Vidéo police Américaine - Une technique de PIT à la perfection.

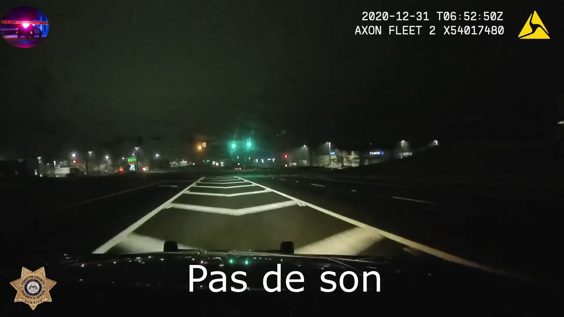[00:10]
75, 10, signal up. 79, down. You for an outway at Echols, no tag on a white Cadillac sedan.
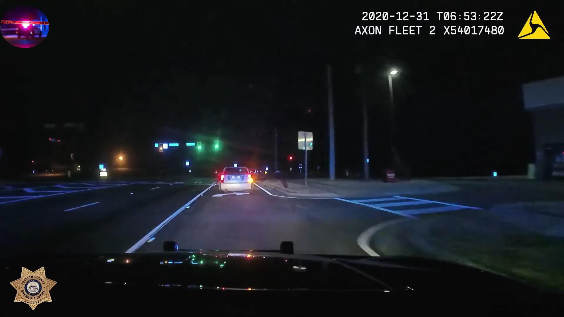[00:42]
1, 20, Echols. Radio, we took a right. Across from Echols, going back to apartment. I'd like something to develop that. See anything, sir? I need to see what I want.
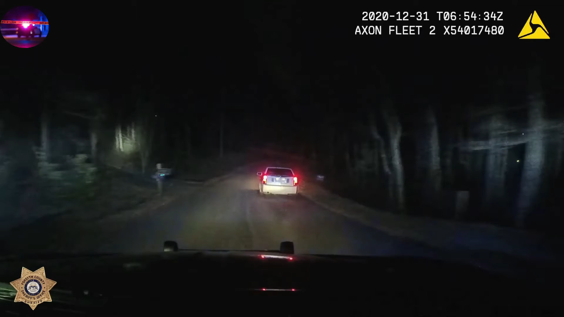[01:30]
Travel control, now it's best on the rear. Now we're going to be on the forward cab with the light riding. Speights 43 on the rear. Yeah, that's good.